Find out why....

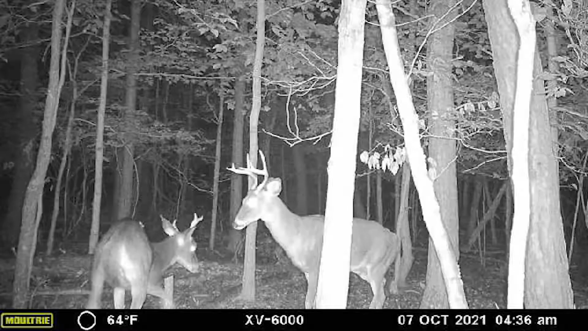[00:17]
We've got a few bucks on camera coming out here so I'm pretty excited and hopefully we can get them to come in this morning.